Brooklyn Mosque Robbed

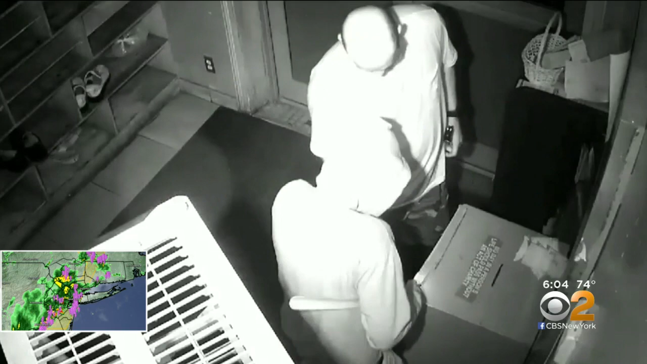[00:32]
Surveillance video shows two suspects prying it open with tools Monday morning around 7, grabbing the cash and stuffing it in every pocket they have. I was just like, wow. I was like, seriously?